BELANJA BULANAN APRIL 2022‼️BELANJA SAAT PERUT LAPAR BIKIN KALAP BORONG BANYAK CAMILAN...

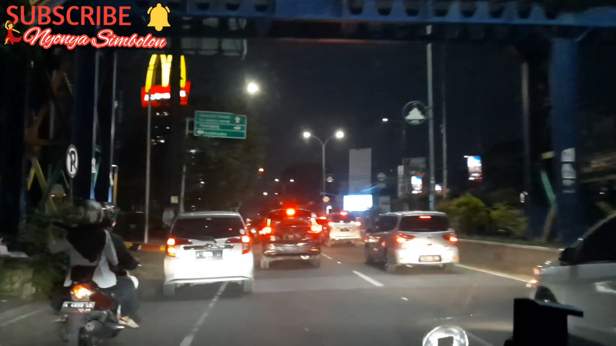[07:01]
asiknya belanja gak terasa ternyata ini udah malam teman-teman. Ini perjalanan kita mau pulang ke rumah.